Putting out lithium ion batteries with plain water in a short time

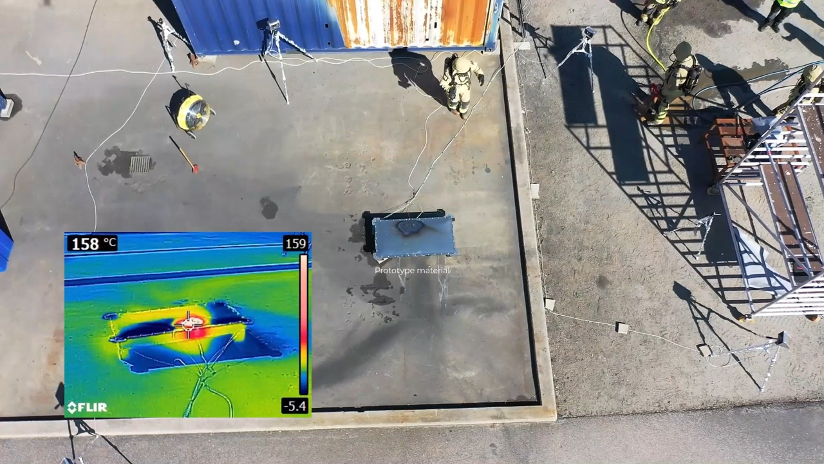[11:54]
On screen: spot 158°C
Right now we have a thermal propagation of thermal runaway going on inside the battery pack but it's
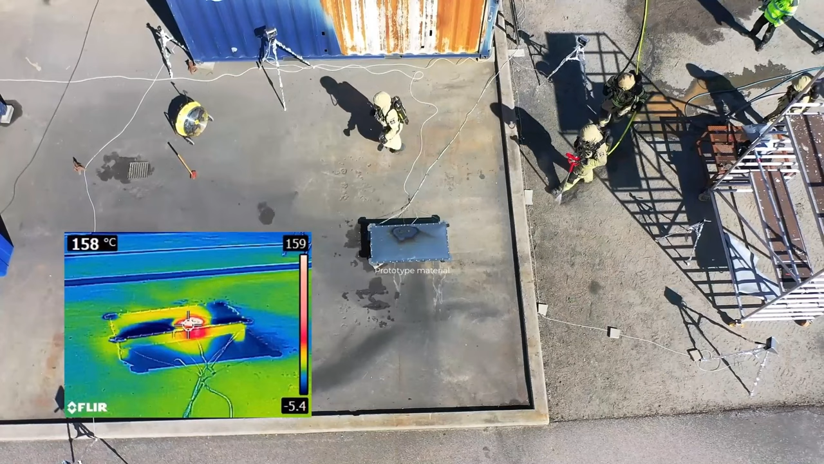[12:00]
On screen: spot 158°C
not visible from the outside maybe from a little amounts of smoke. And here we are going forward with the Muro lens and you can see that we have a flow of water from it
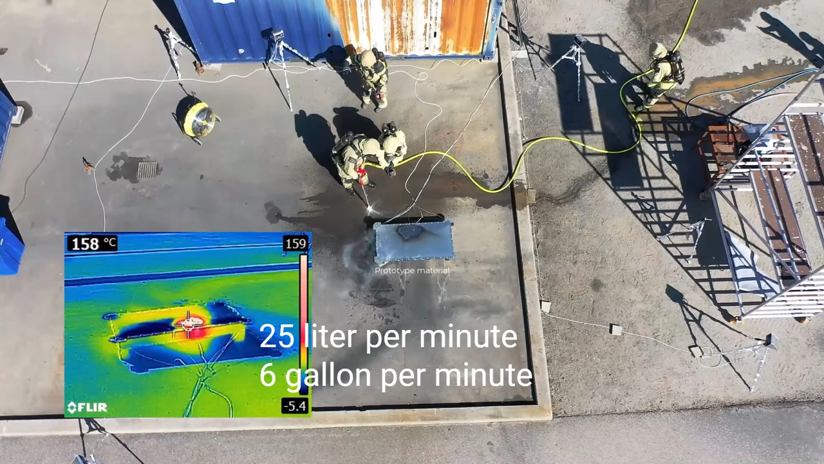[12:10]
On screen: spot 158°C
and that means that when we make the hole just as with the cutting extinguisher we flood the battery with water at the same time.
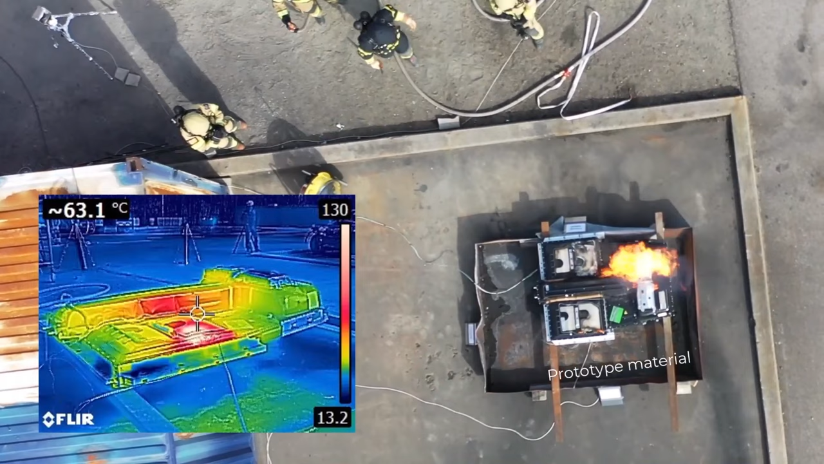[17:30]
On screen: spot 63.1°C
And here you can see the spare or the backup nozzle man up top.
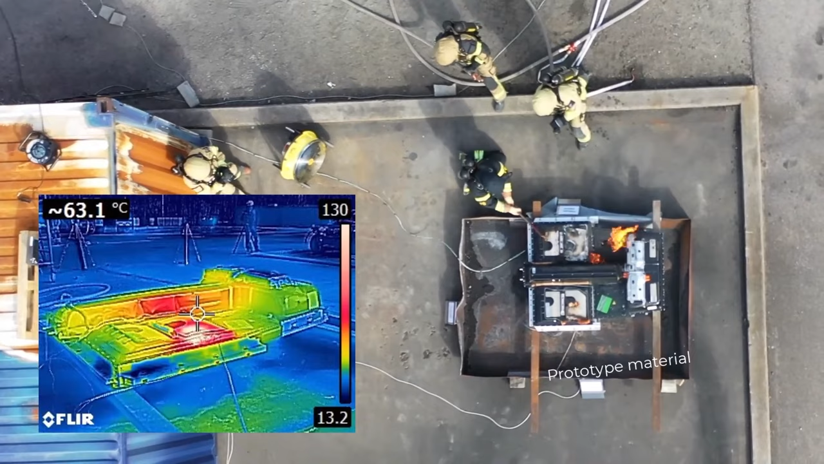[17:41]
On screen: spot 63.1°C
So he's just focused on me if the flames go the wrong way.
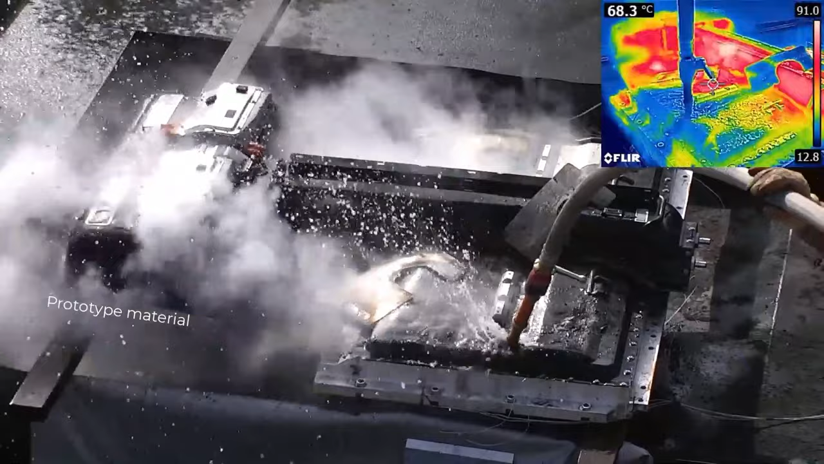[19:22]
On screen: spot 68.3°C
And now you can see that there is no flame on the other side either. And soon you will start seeing that there will be water popping up from the other side. Something to remember here is that the rescue sheets for the vehicles will be very important because there could be battery constructions where you have several compartments in the battery pack.